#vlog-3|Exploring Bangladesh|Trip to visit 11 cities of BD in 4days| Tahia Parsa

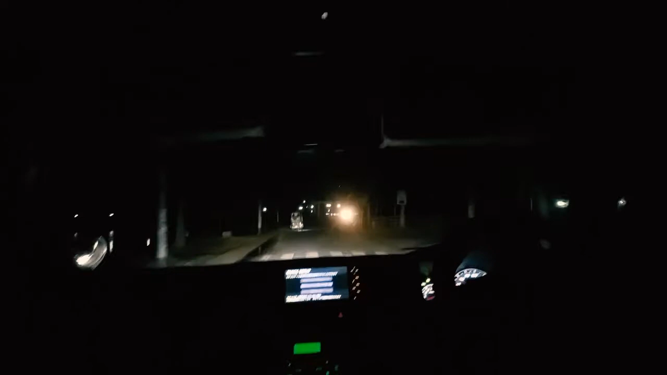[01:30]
finally we have reached this the barrage but it is too dark